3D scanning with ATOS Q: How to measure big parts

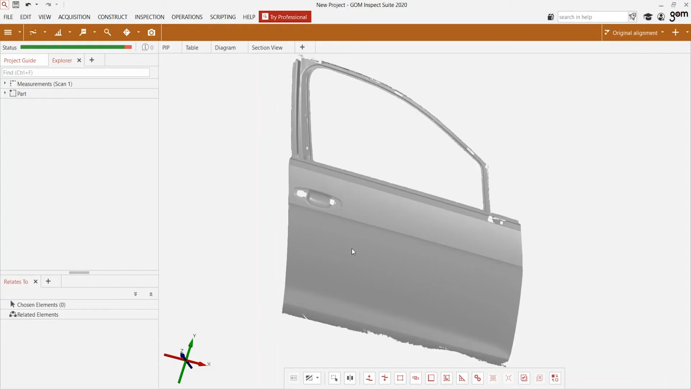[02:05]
You can see it's very easy to scan bigger parts. Thanks to the high quality of the ATOS Q, every small detail is captured, including the small holes next to the handle.